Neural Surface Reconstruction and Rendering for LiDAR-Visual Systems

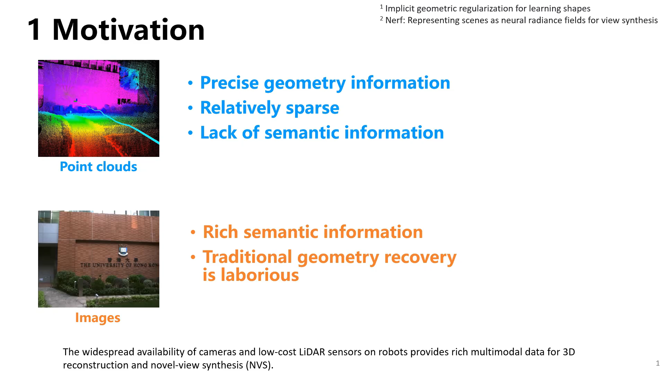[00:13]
Litter visual slam technology are widely used in 3D reconstruction tasks.
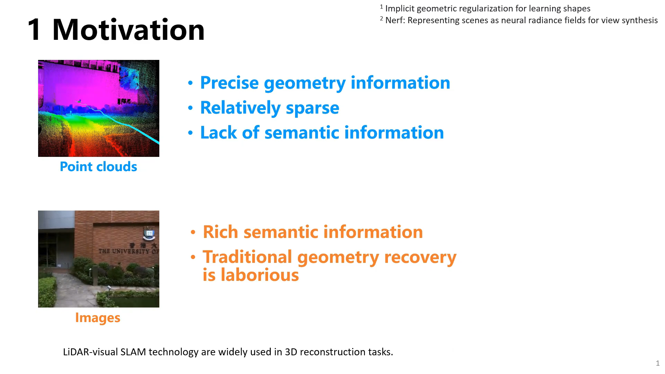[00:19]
However, these methods can only obtain colorized raw point maps,
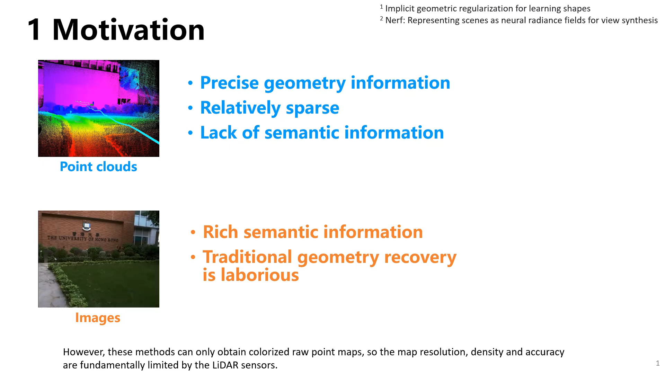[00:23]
so the map resolution, density, and accuracy are fundamentally limited by the litter sensors. The neural distance fields demonstrate significant potential for capturing high granularity details in surface reconstruction,
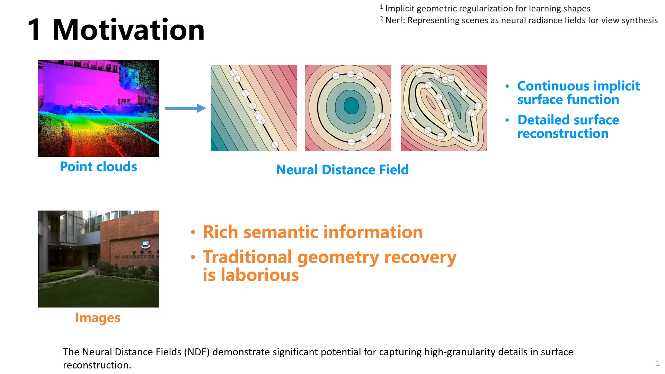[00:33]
and the neural radiance fields have emerged as a powerful 3D representation method for photorealistic novel view synthesis.
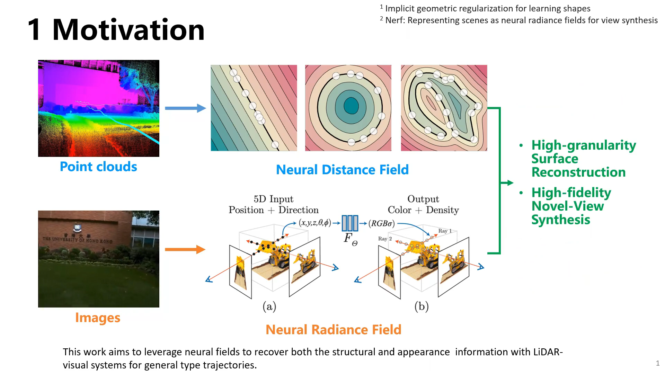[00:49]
and appearance information with litter visual systems for general type trajectories. The overall pipeline of the proposed multimodal mapping framework, named M2 Mapping, given a series of posed images and litter point clouds, we first construct the visible-aware occupancy map via ray casting.
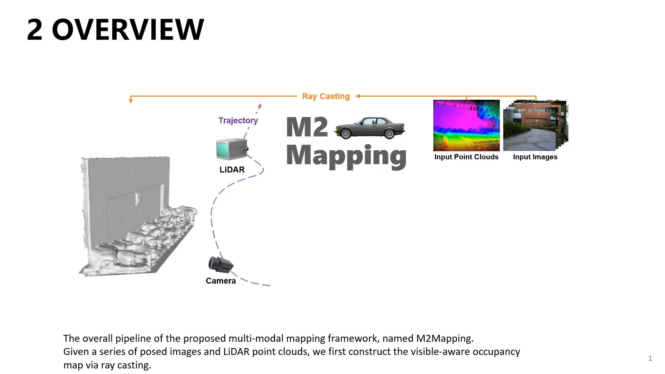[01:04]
The neural distance field is trained using the ray distance value from the point cloud. The neural distance field guides the structure-aware
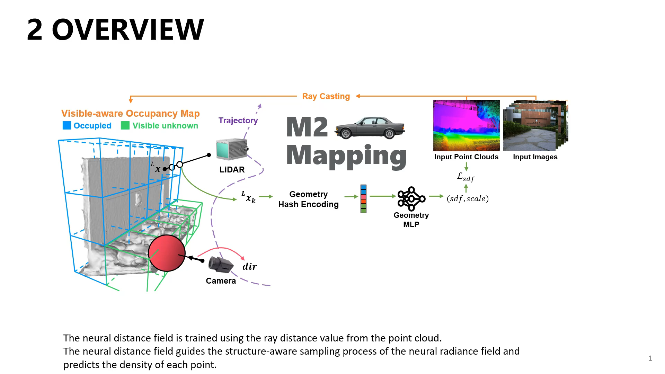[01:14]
sampling process of the neural radiance field and predicts the density of each point.
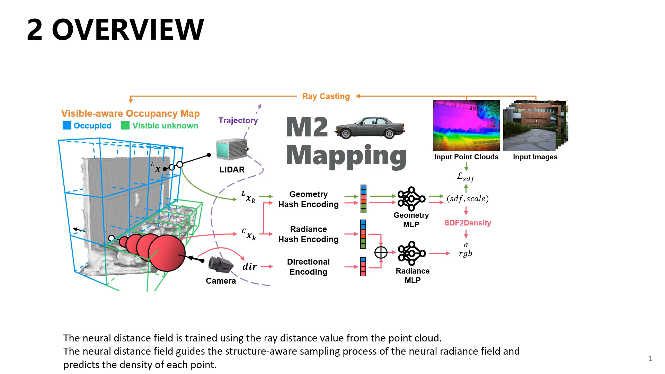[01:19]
The sample points and direction are encoded as features, and the MLP forwards the concatenated features to infer color.
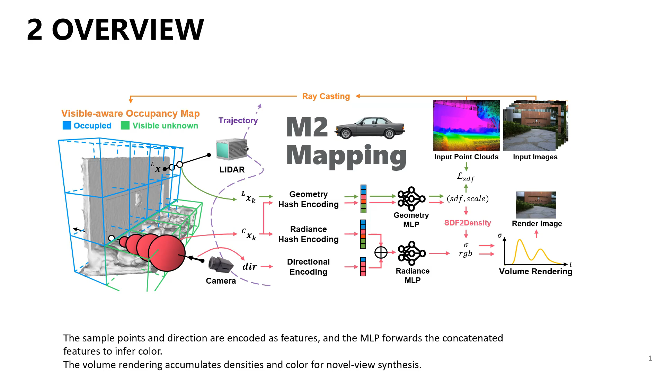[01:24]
The volume rendering accumulates densities and color for novel view synthesis. An occupancy map can be attained through ray casting and serve as an acceleration data structure.
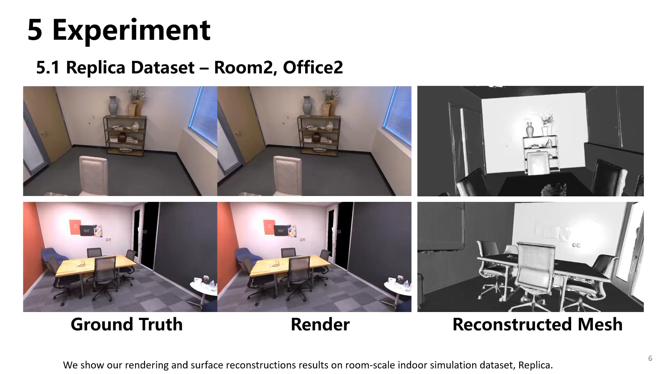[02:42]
We show our rendering and surface reconstructions results on room-scale indoor simulation dataset, Replica.
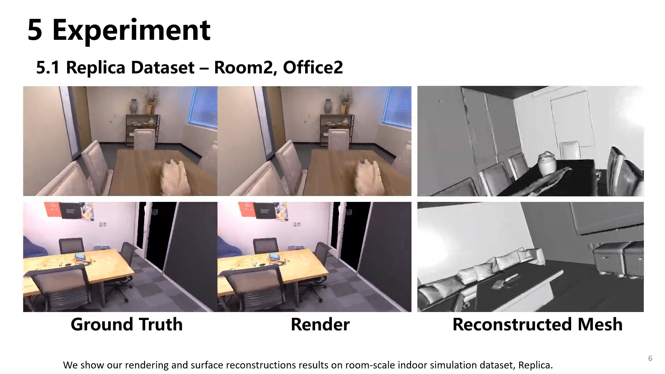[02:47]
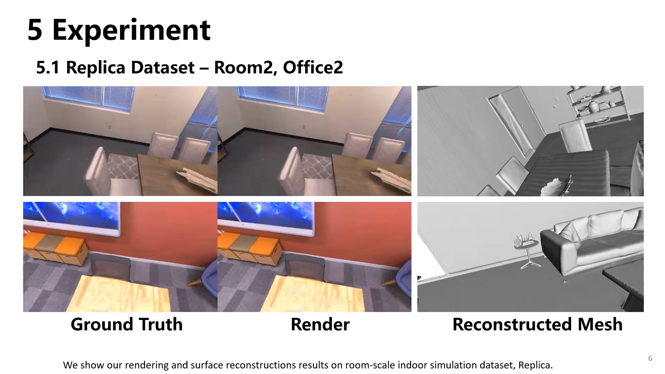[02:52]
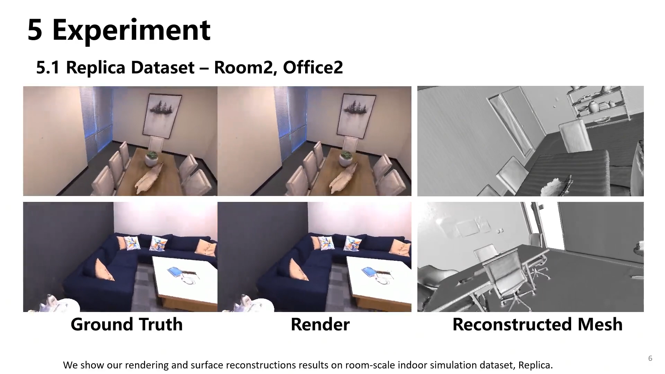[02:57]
We capture more precise geometric details in slim objects while maintaining smoothness.
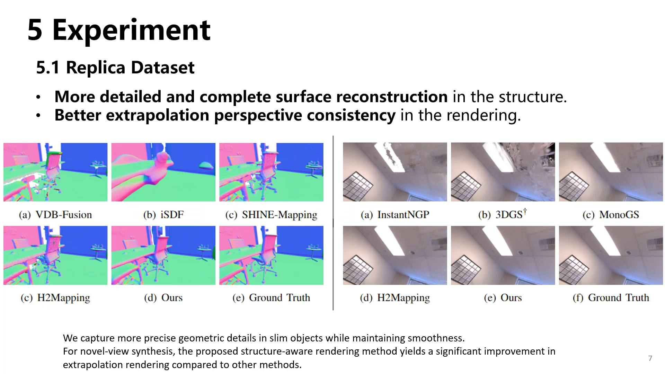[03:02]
For novel view synthesis, the proposed structure-aware rendering method yields a significant improvement in extrapolation rendering compared to other methods.
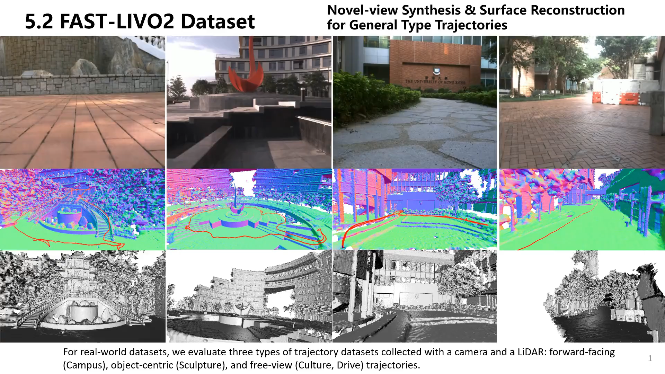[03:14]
For real-world datasets, we evaluate three types of trajectory datasets collected with a camera and a litter, forward-facing, object-centric, and free-view trajectories.
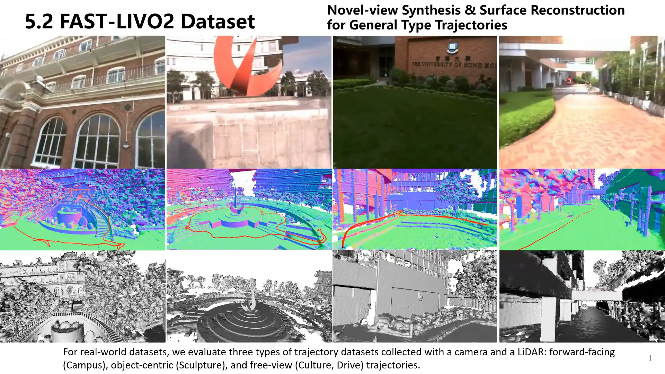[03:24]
Here, we show our novel view synthesis and surface reconstruction results.
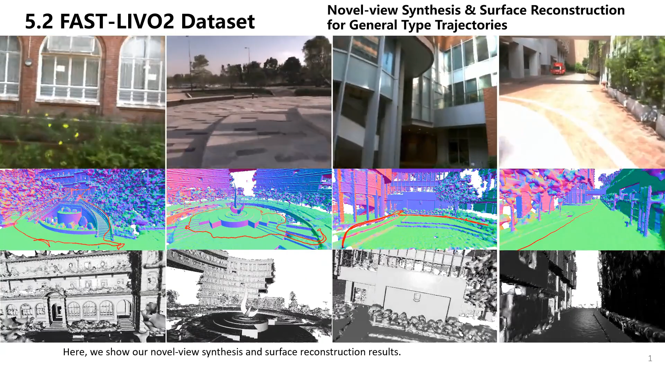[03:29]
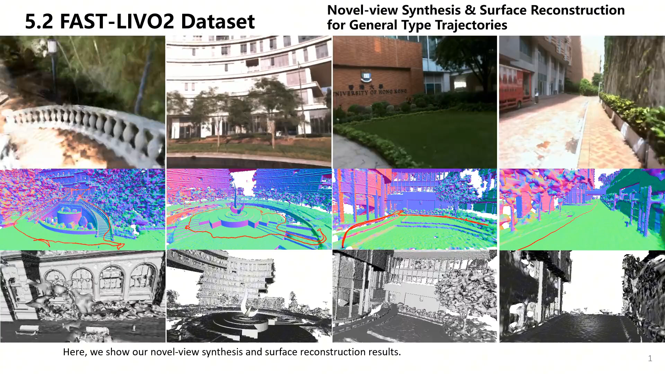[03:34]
Using handheld devices and the fast Levo2 localization algorithm, M2 mapping can be quickly deployed without time-consuming structure from motion. In extrapolating views, all methods show some degree of degradation in rendering quality,
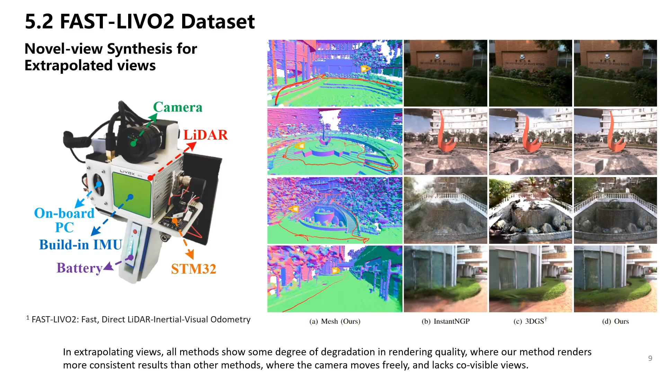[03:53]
where our method renders more consistent results than other methods, where the camera moves freely and lacks co-visible views.